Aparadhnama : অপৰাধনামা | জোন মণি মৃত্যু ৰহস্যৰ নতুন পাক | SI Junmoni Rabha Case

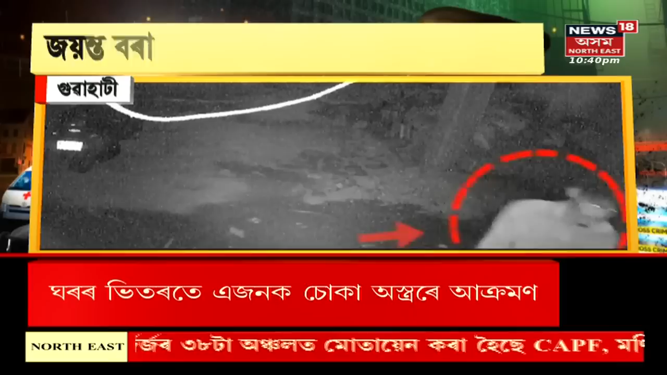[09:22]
CCTVৰ গোটেই কটেজটো পুলিচক অৱগত কৰা হ'ল, এজাহাৰ দিয়া হ'ল 27 তাৰিখে দিনাখন।
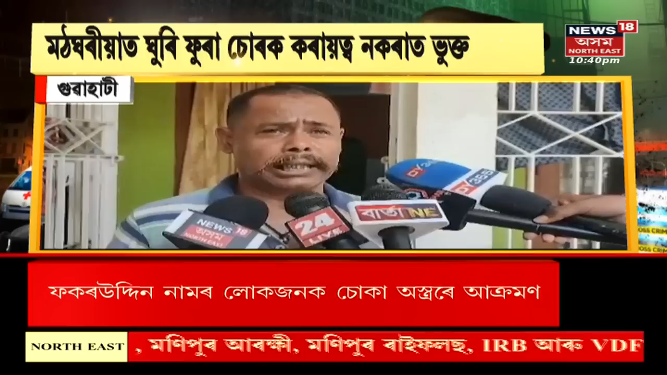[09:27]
27 তাৰিখে এজাহাৰ দিয়াৰ পিছতো পুলিচে অহা যোৱা কৰি আজিলৈকে চোৰ ধৰিব পৰা নাই। গতিকে মই হাৰাশাস্তি হৈ পৰিছোঁ।
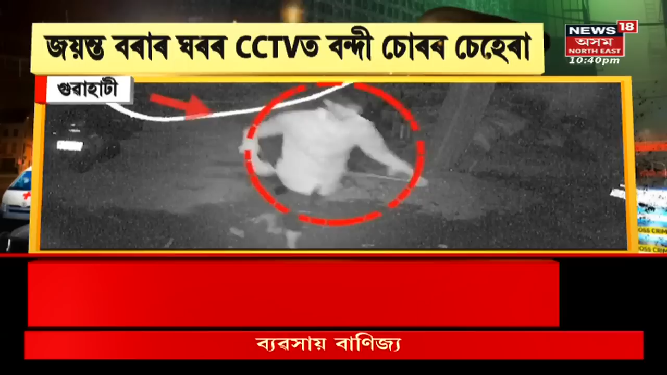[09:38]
CCTVত দেখা এই চোৰটোক মঠঘৰীয়াৰ আশে পাশে ঘূৰি ফুৰা বুলি স্থানীয় লোকে থানালৈ গৈ জনোৱাৰ পিছতো নীৰৱ